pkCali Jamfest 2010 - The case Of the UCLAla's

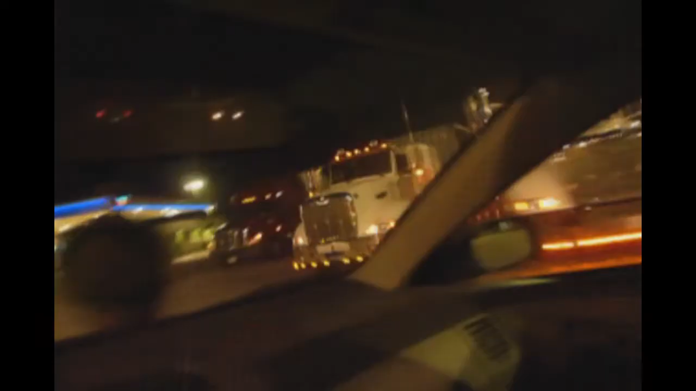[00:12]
Oh wow, look at, there's like blue neon light on that truck.